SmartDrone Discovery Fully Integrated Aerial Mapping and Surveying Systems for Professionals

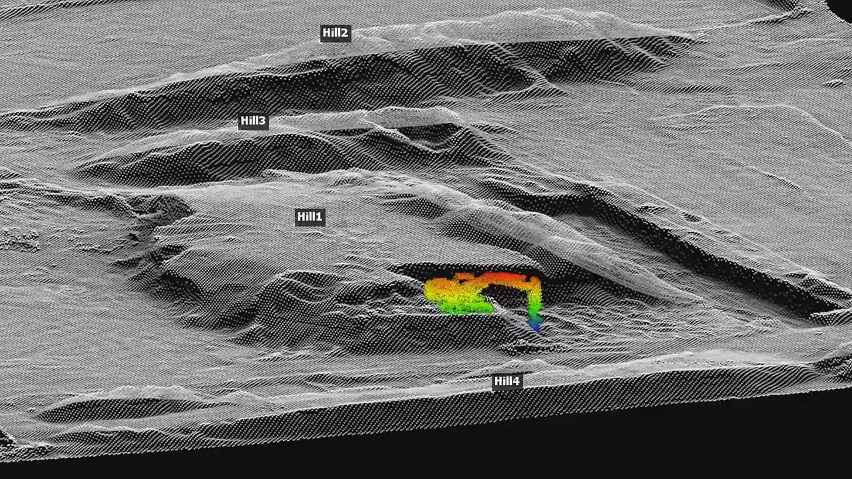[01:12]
Our versatile industry standard data can be easily imported into the CAD software of your choice,